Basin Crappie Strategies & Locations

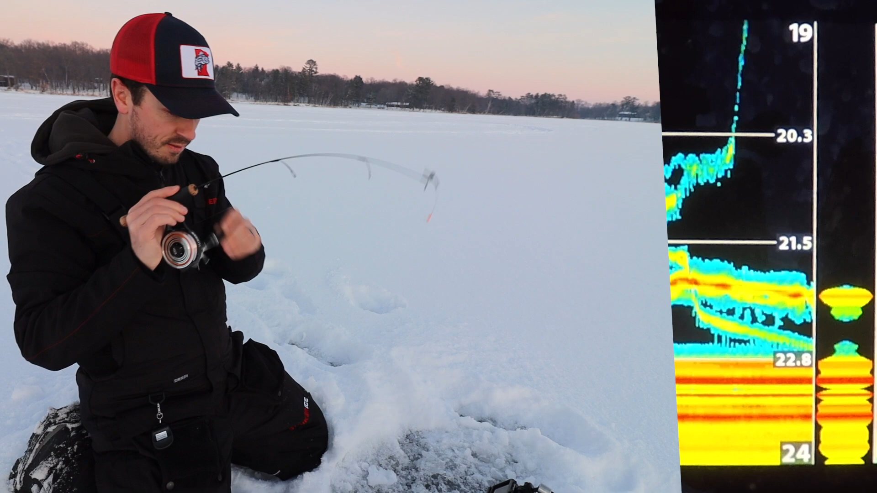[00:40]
Finally stuck one. They're starting to fire up here. And we got the first crappie on the board. Solid little leader sized guy right there. Not too bad.
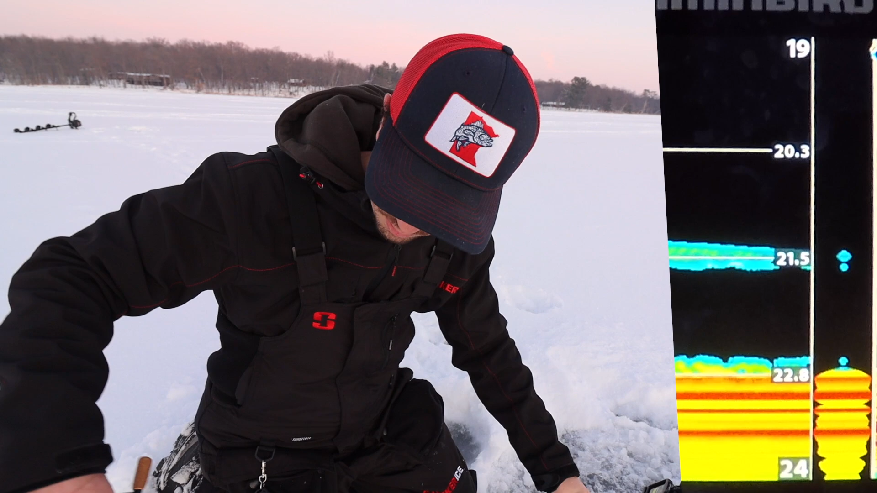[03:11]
I've got a uh I've got a fish right down there kind of just hanging out suspended which is usually a good sign.
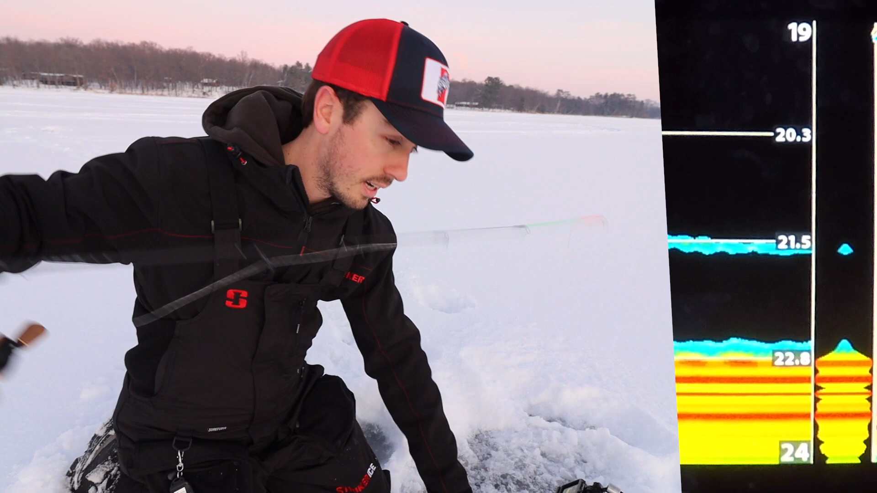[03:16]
So I'm going to drop down to them right now. And I'll show you just how efficient you can be with using a spoon. The problem is when they're a little bit moody like this it can be get it can be a little bit tougher to get them to bite a spoon. But if they're active it's really tough to beat a spoon with how quickly they fall. They're really competing now. Just watching the tip of the rod.
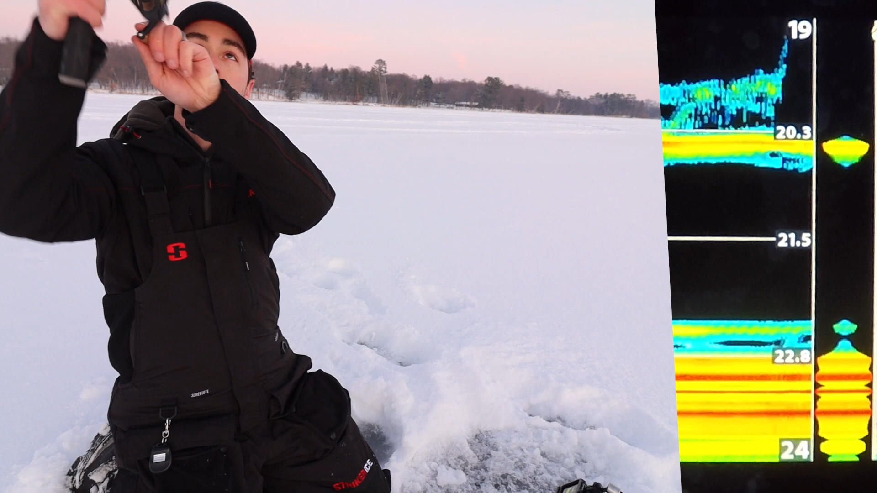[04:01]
There we go. Sweet. That one did crack a spoon with the plastic so that's a good sign. It seems like they're getting a little bit more active as the evening as the evening starts to develop here.
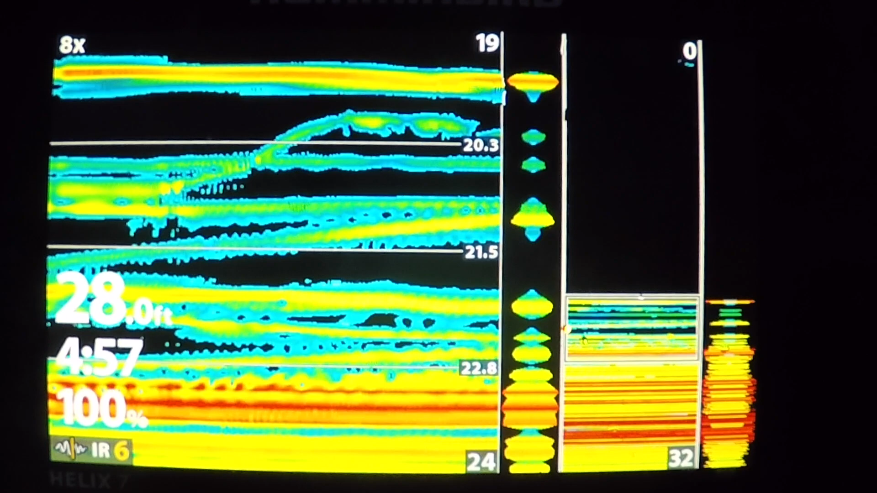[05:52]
On screen: depth 28.0 ft
In particular I have it zoomed in where there happens to be quite a few fish which is sort of in that bottom third of the water column but when you're dealing with a bunch of
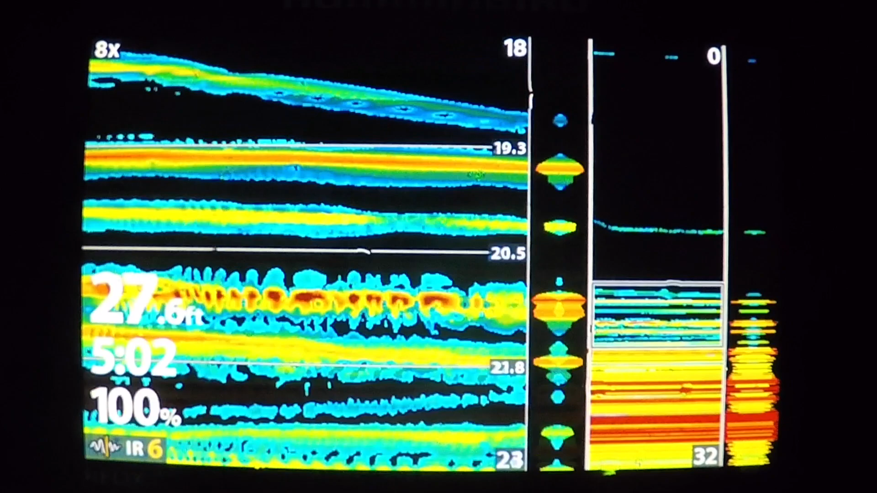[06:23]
On screen: depth 27.6 ft
So a lot of a lot of modern flashers will allow you to do that but what I'm going to do here is I'm going to push the up arrow so I can see the absolute top of the school.